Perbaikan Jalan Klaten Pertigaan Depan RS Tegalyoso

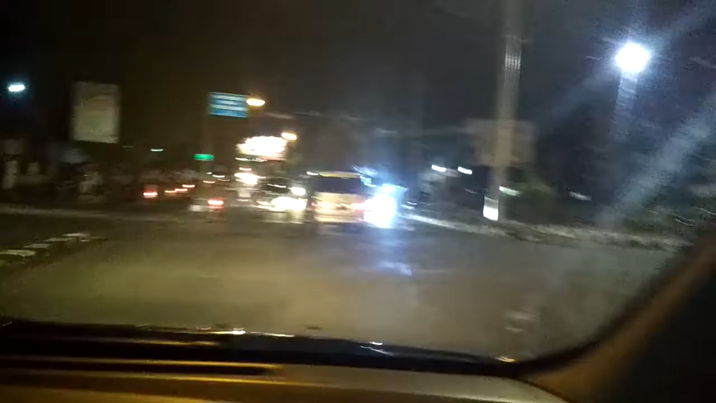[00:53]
Jam berapa ini jalur satu arahnya belum kayaknya belum dibuka ya.